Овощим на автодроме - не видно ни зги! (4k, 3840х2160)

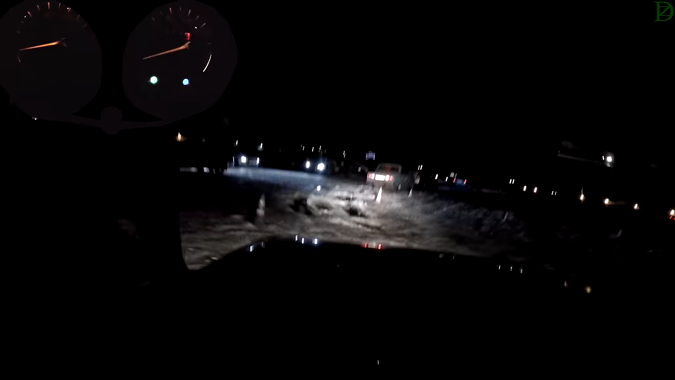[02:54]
но пробой был неприятный, бабах, прям, поставим газовые амортизаторы,
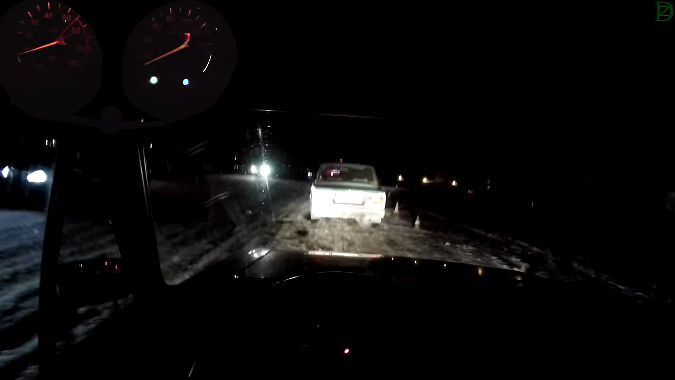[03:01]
я думаю, будет лучше от него, наверное, двоткнуть, все, справился, молодец, так, переборировались на спринт, попробуем показать что-то здесь, опять же, не знаю, ночи ни черта не видно, какая-то непонятная ледовая дрянь под ногами,